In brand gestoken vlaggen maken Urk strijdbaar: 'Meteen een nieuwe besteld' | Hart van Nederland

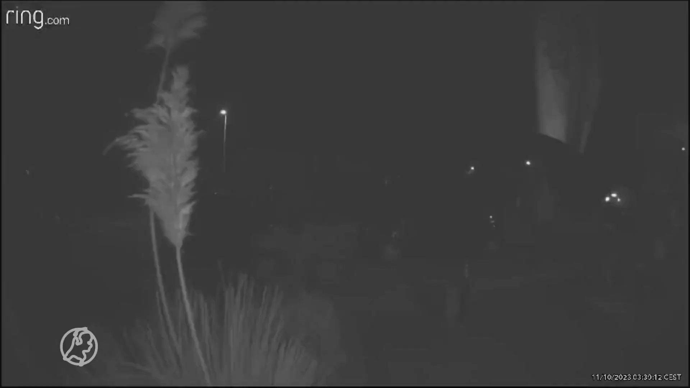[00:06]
En toen reed ik vanmorgen vroeg naar de sporthal, en toen reed ik er langs, en alle vlaggen waren weg.
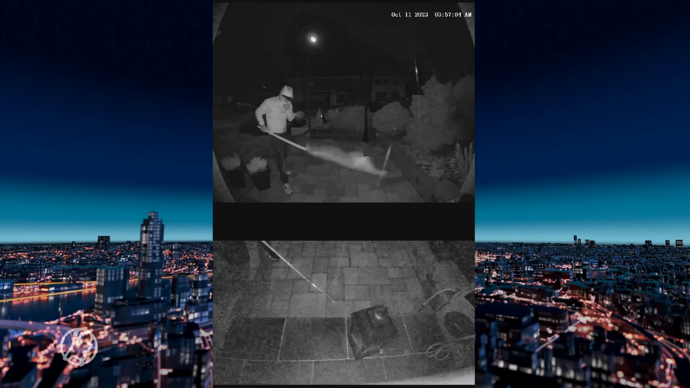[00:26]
Toen ik die beelden zag, dacht ik eerst van, is dit op Urk?